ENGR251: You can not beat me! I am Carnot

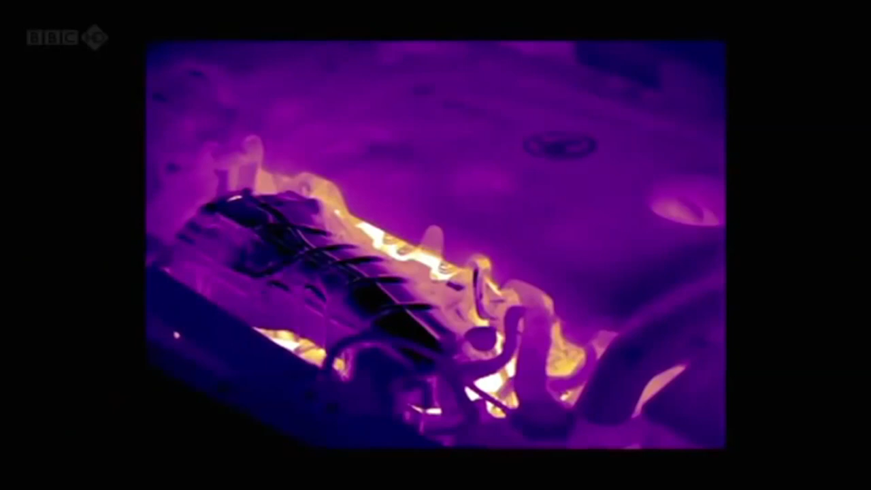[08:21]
Ultimately, a car engine is more efficient than a steam engine because it runs at a much hotter temperature.
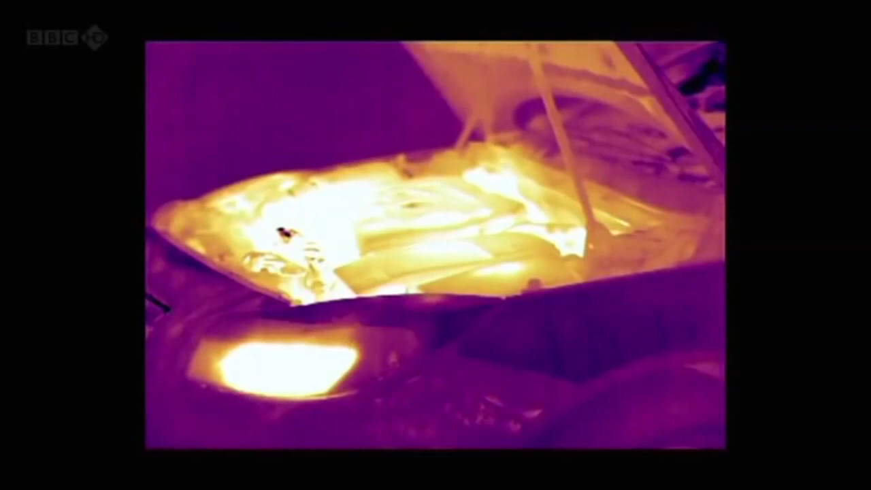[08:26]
Jet engines are more efficient still thanks to the incredible temperatures they can run at.